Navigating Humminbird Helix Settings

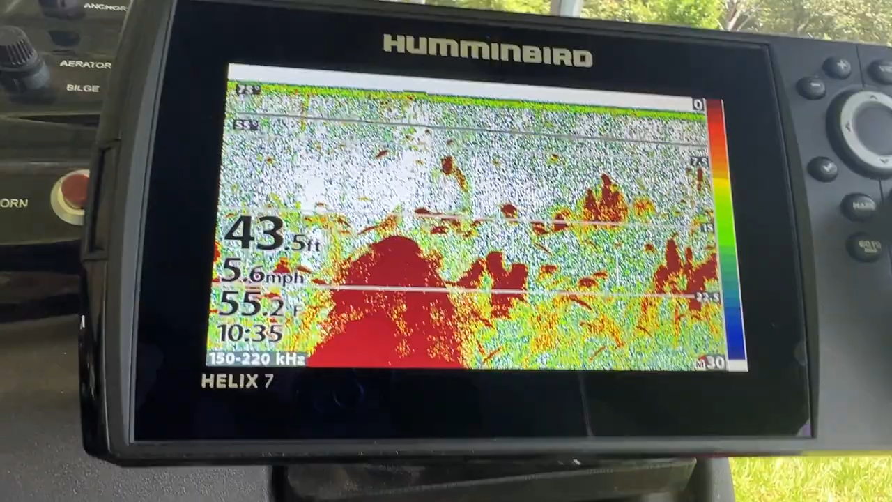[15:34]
On screen: depth 43.5 ft, water 55.2°F, speed 5.6 mph
okay so now uh pressing the menu only once instead of twice will give you a menu for whatever
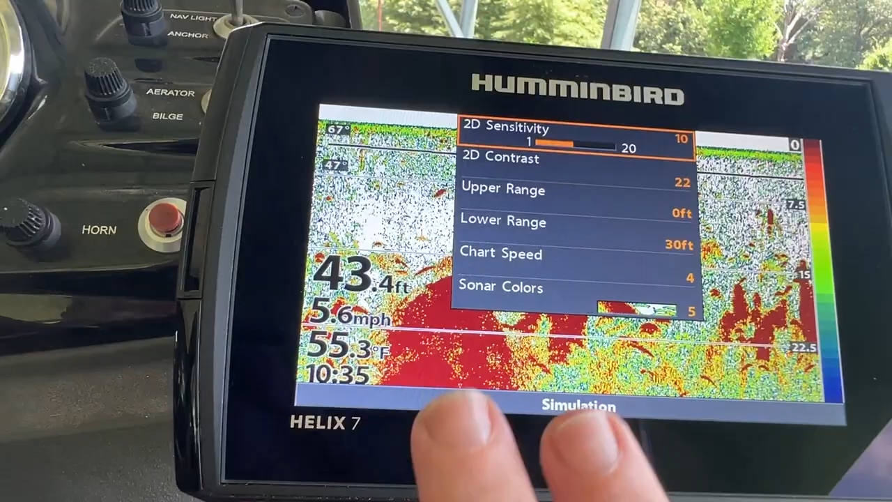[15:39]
On screen: depth 43.4 ft, water 55.3°F, speed 5.6 mph
pictures on your screen whatever page is on your screen so right here i have my fish finder my sonar i
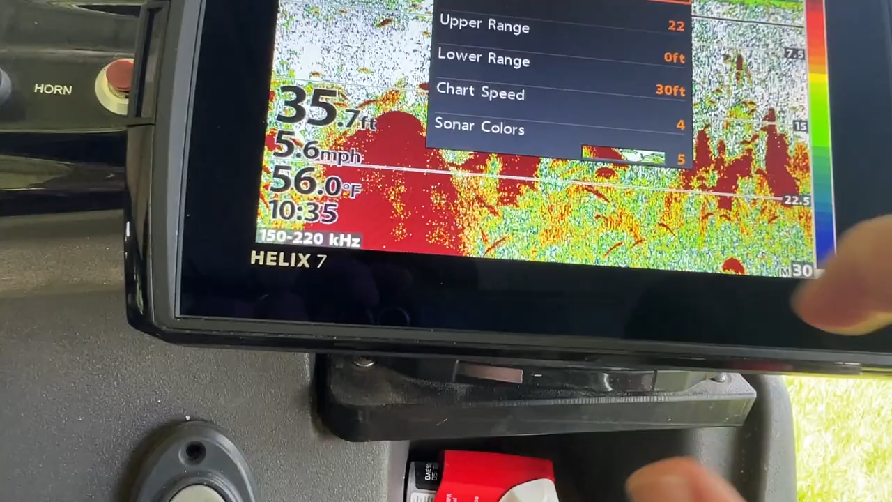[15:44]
On screen: depth 35.7 ft, water 56.0°F, speed 5.6 mph
press menu once and i get settings for that particular page like for example
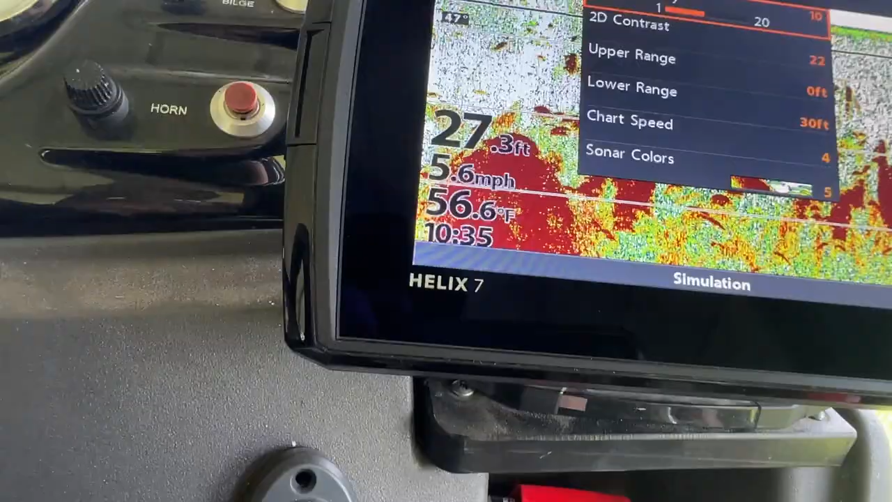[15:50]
On screen: depth 27.3 ft, water 56.6°F, speed 5.6 mph
sensitivity i can lower
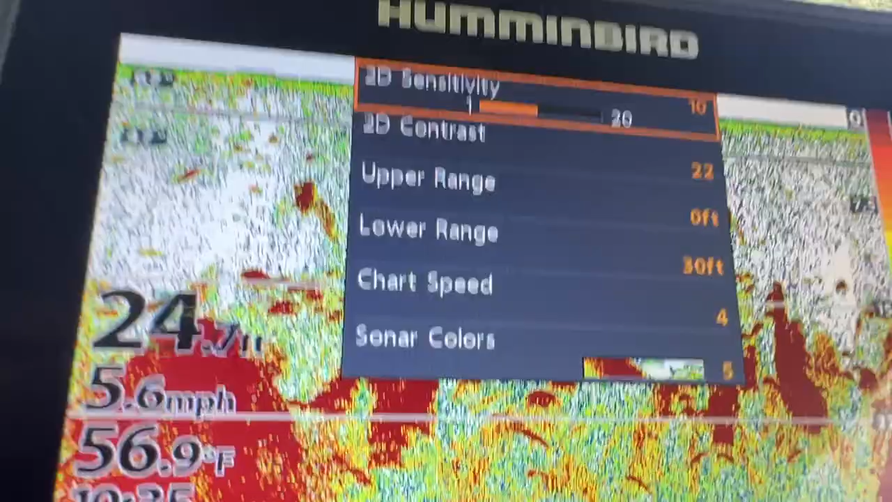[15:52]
On screen: water 56.9°F, speed 5.6 mph
the sensitivity or higher the sensitivity
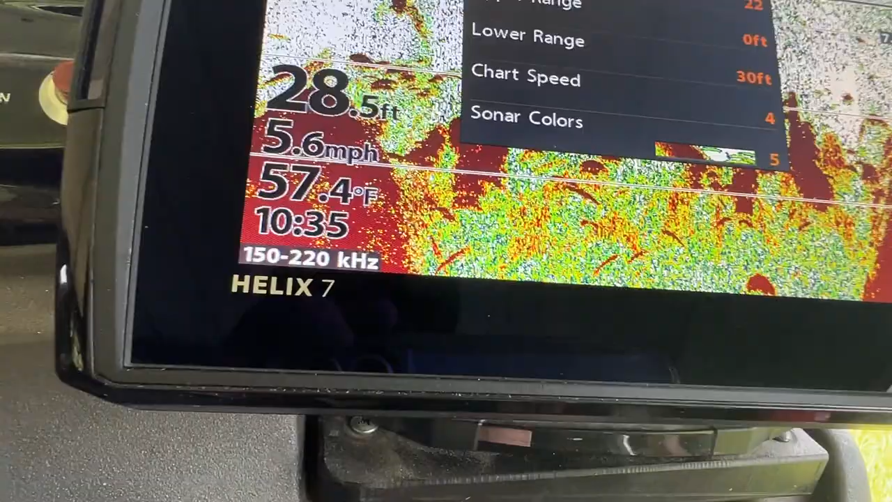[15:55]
On screen: depth 28.5 ft, water 57.4°F, speed 5.6 mph
and of course i can't tell you what the setting is going to be good for you yeah it's depending on the
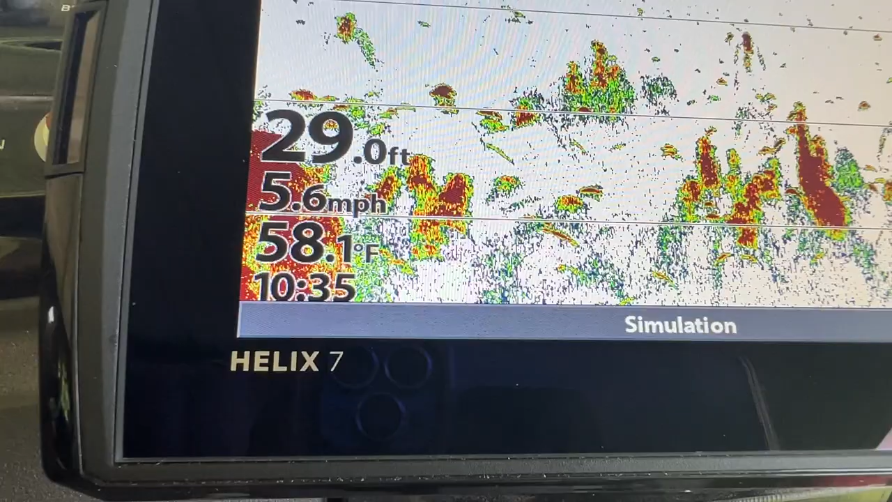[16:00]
On screen: depth 29.0 ft, water 58.1°F, speed 5.6 mph
water and the condition how you see it so you can you know uh same
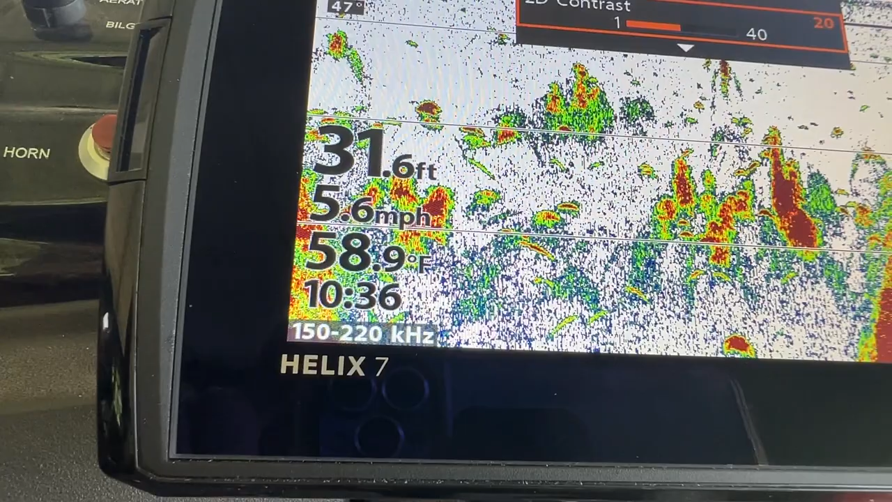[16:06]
On screen: depth 31.6 ft, water 58.9°F, speed 5.6 mph
thing with the contrast more contrast less contrast upper range i
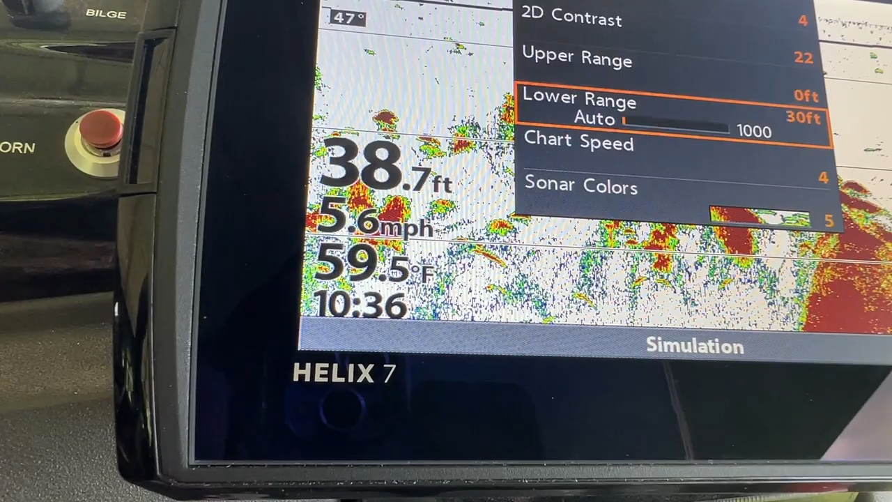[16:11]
On screen: depth 38.7 ft, water 59.5°F, speed 5.6 mph
don't mess with that lower range if you put that on auto look you'll see how it changes
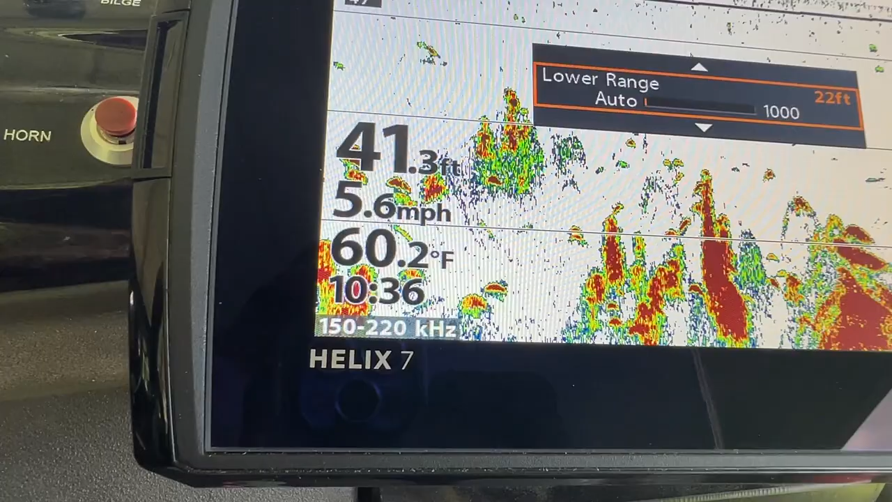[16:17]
On screen: depth 41.3 ft, water 60.2°F, speed 5.6 mph
and the the definer knows exactly what your range is where you're at so there you
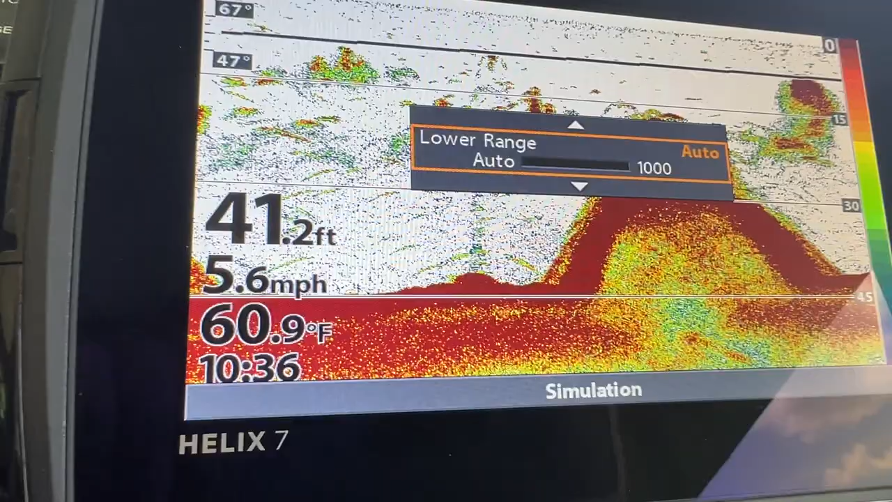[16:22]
On screen: depth 41.2 ft, water 60.9°F, speed 5.6 mph
go so i leave it an automatic that's my
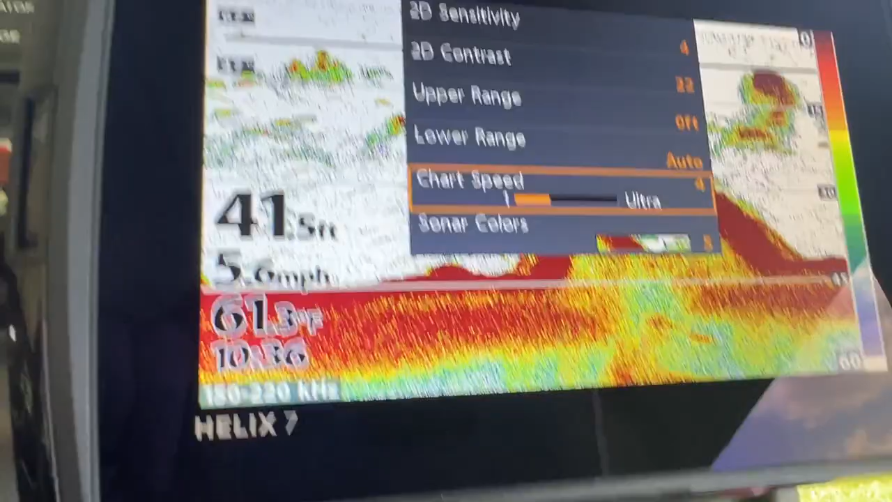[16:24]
preference chart speed okay that's a speed
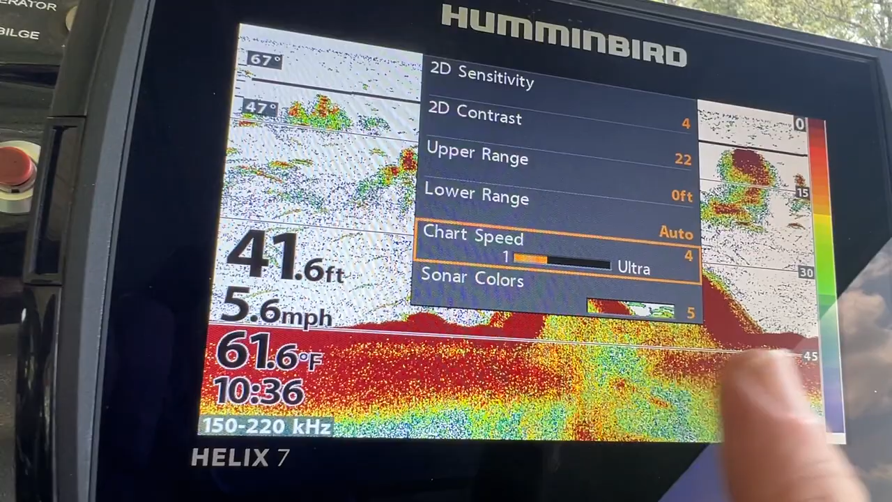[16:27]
On screen: depth 41.6 ft, water 61.6°F, speed 5.6 mph
that this is scrolling right so rule
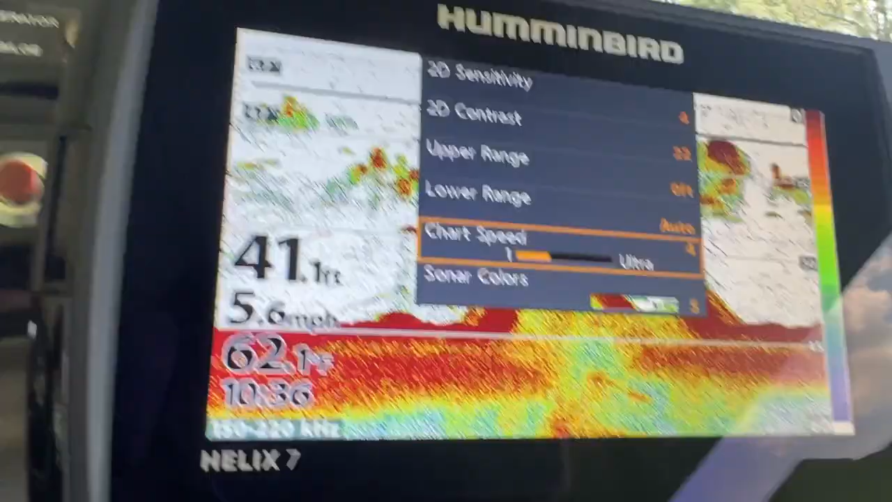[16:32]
On screen: depth 41.1 ft
of thumb you
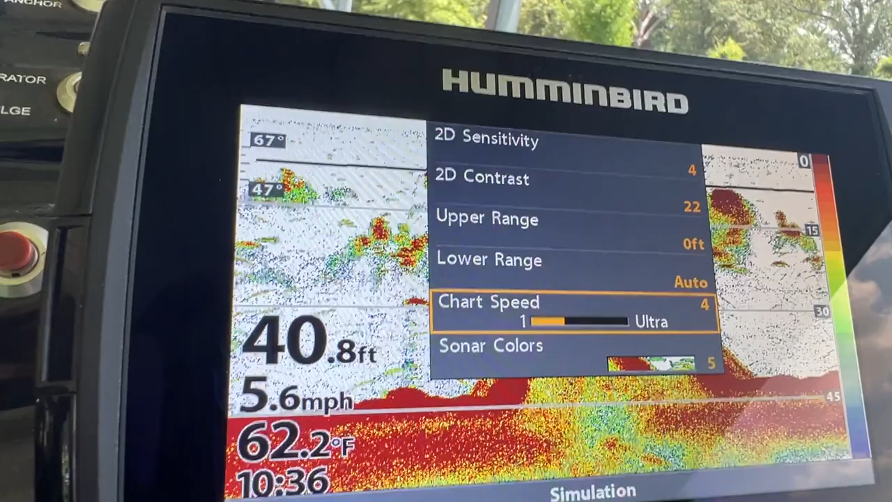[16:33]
On screen: depth 40.8 ft, water 62.2°F, speed 5.6 mph
want to have the chart speed at the same speed that you're traveling uh when you're trolling
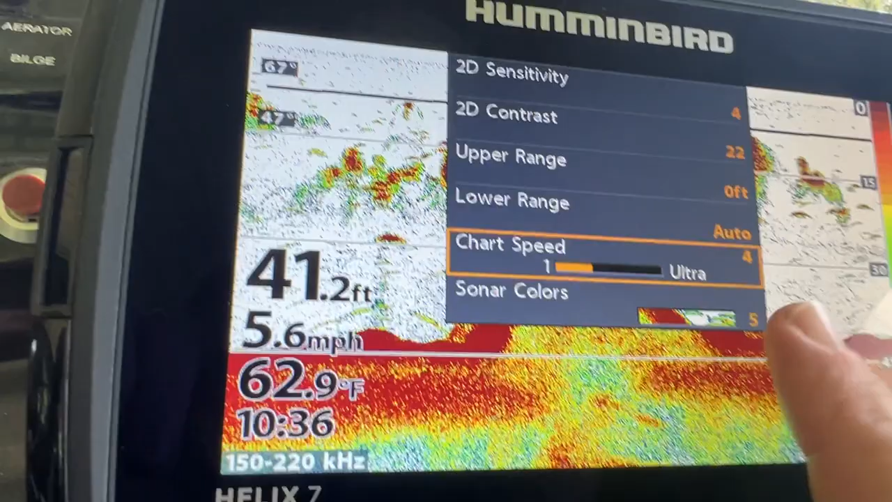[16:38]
On screen: depth 41.2 ft, water 62.9°F, speed 5.6 mph
when you're drifting when you're you know slowly moving your your trolling motor
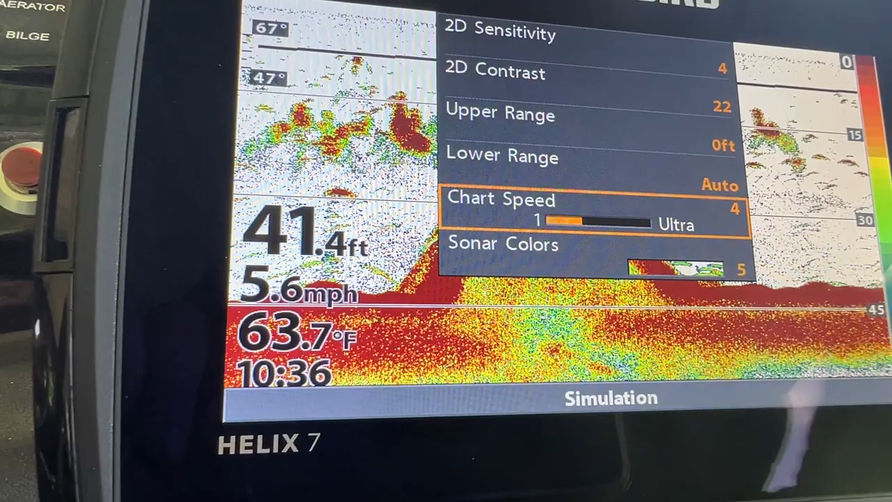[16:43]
On screen: depth 41.4 ft, water 63.7°F, speed 5.6 mph
on the bank so so that the chart speed will mimic what your boat is doing
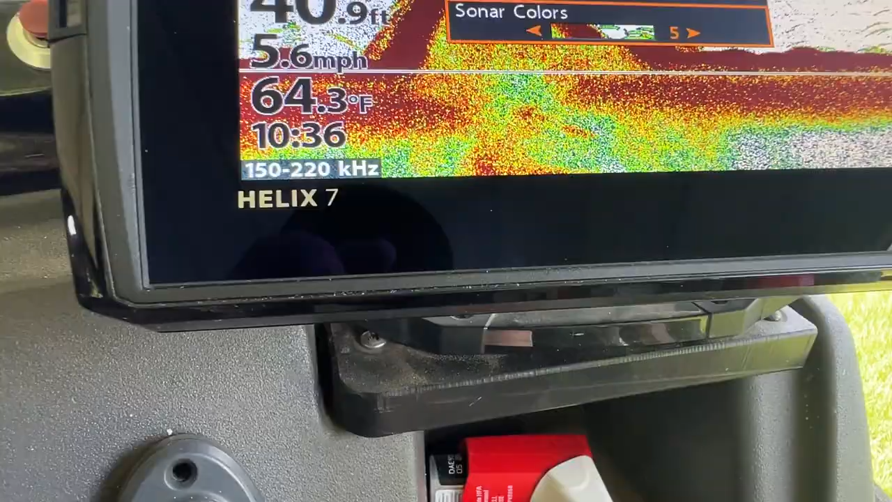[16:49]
On screen: water 64.3°F, speed 5.6 mph
right so like i said uh okay colors uh you